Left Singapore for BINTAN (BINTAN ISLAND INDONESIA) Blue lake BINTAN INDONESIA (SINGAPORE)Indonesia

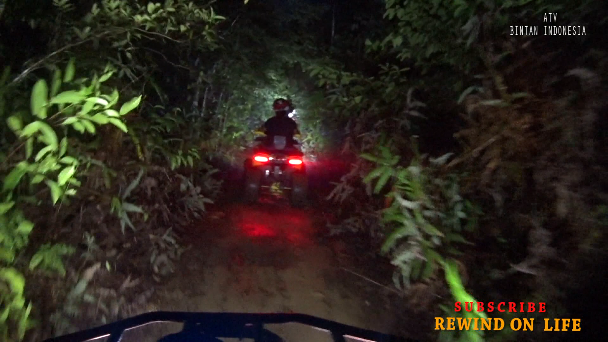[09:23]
One in front is not quite so powerful, so yeah, I'm glad I got this one. This one here struggles a bit. I don't know why, small wheelbase, I guess.
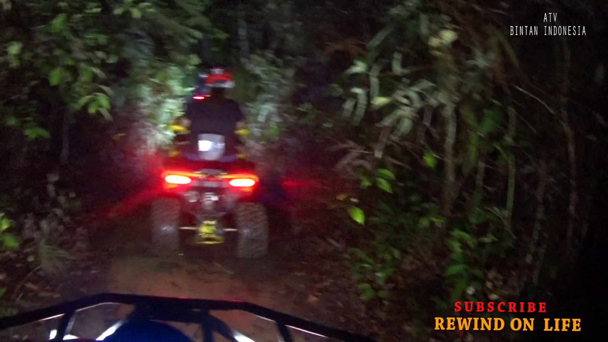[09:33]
Yeah, look at watch this. I guess I should really put the camera down. I'm actually driving with one hand to hold the camera, but it's a tree right there. This is really cool. I'm really enjoying this.
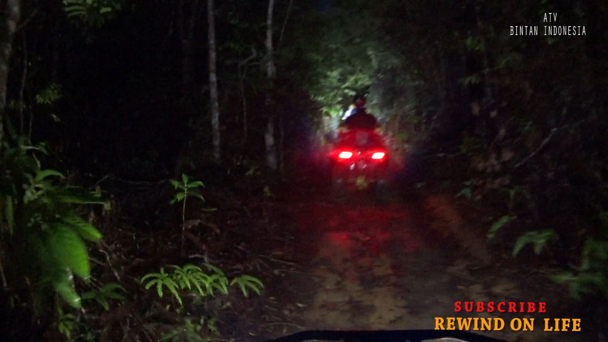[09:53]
This is really good. I haven't seen anything pop out of the woods so far. So, yeah, good. Pretty good. Supposed to be for 1 hour, this ATV right here. BINTAN Indonesia. Okay.